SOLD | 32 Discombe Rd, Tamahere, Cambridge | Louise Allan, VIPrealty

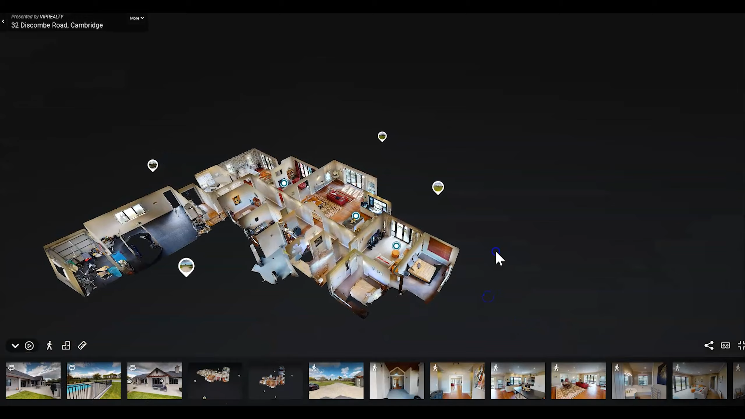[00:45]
Use the teardrops to view the 360-degree photos and click on the map to start a tour.